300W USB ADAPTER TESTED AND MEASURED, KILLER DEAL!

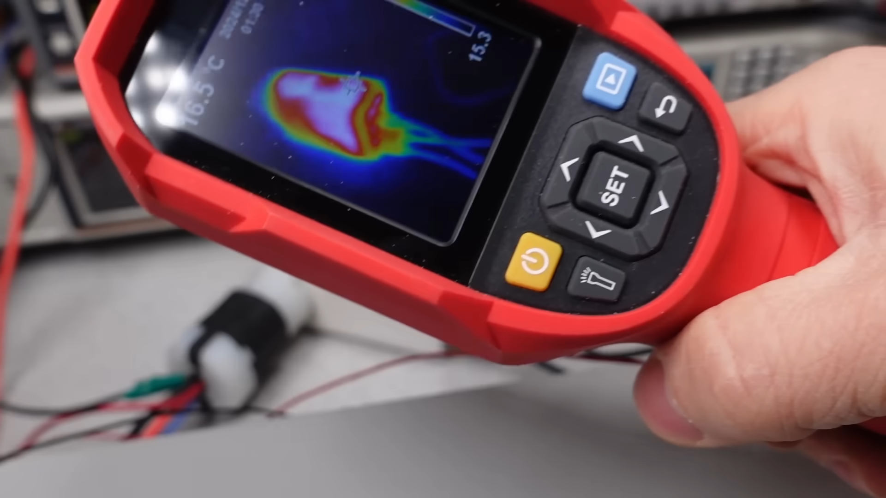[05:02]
The low efficiency does only lead to one thing. Thermal performance. It says it can operate up to 60 degrees Celsius environments, which, let me tell you, my lab is cold. 15 degrees C. This power adapter has to get quite a lot of heat out from a relatively small and lightweight case. Again, this is a recipe for disaster.
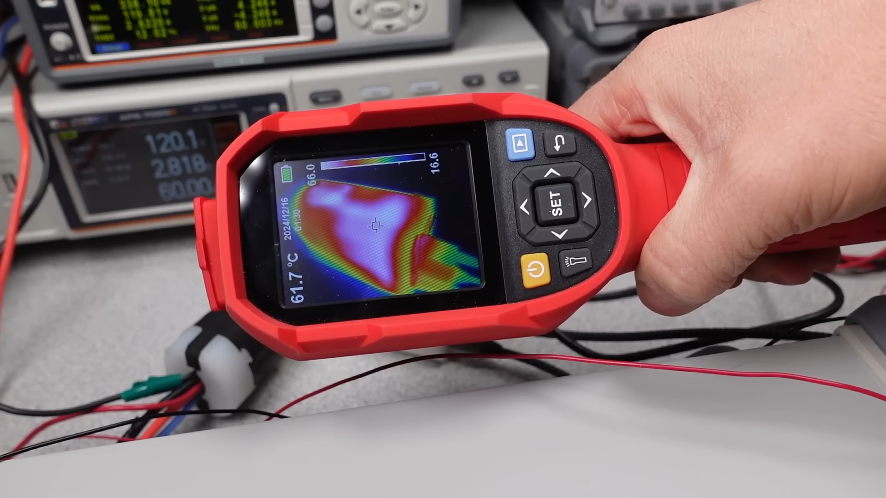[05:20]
On screen: spot 61.7°C
After a couple of minutes, it's already starting to get warm. My guess is 20 minutes. I don't think it's going to get much more than that.
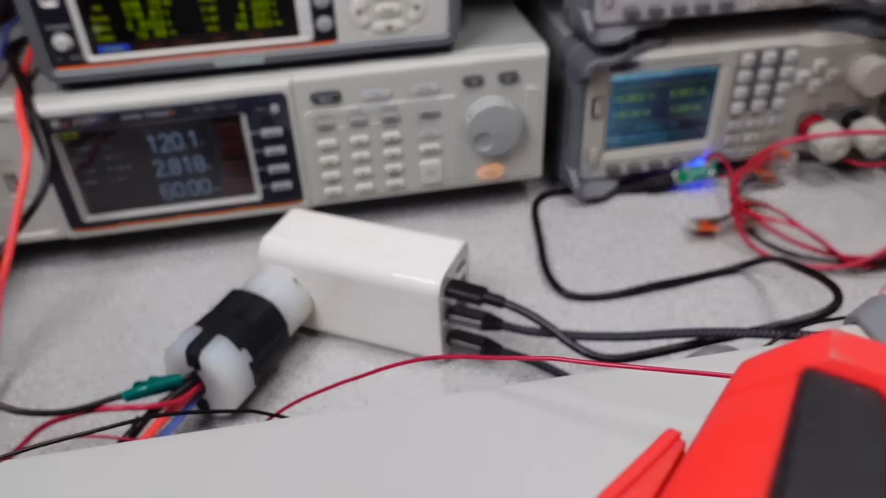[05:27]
And yep, this lasted a grand total of 20 minutes. Low efficiency means heat.
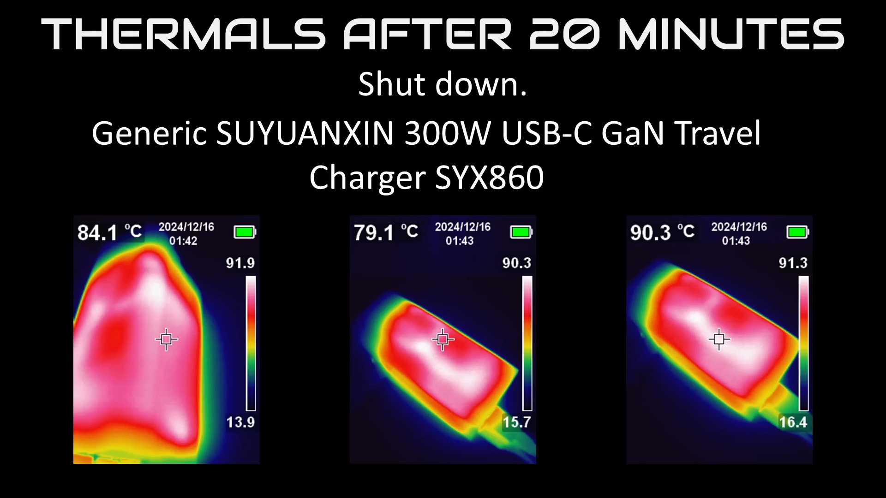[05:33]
This means don't expect it to work well if you want to get anywhere near its rated watts. Forget using the rated temperature range. It gets less efficient as it gets warmer too, so it starts to thermally run away.